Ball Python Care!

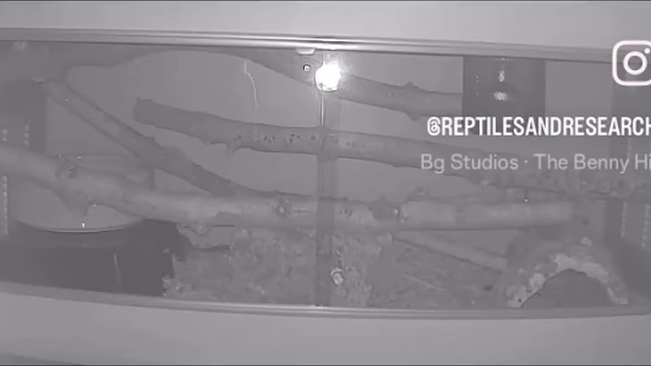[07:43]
You can totally feel the difference between a really pudgy bull python and one that has exercise and it's like a muscle. When I got my bull python she was a bit pudgy but since she's been in a big enclosure and had lots of opportunity to
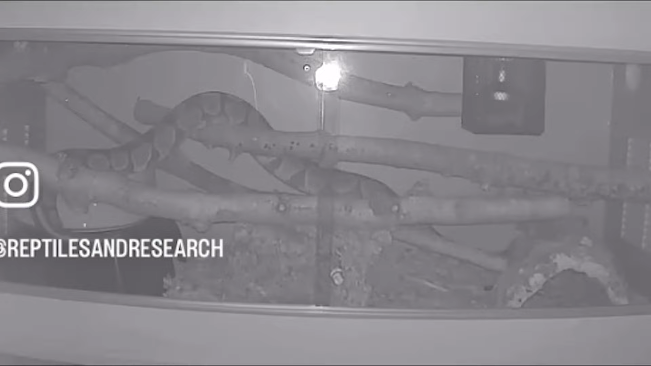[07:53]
climb the muscle tone on that animal has greatly increased. So given those branches they can climb just give them security along their entire gradient.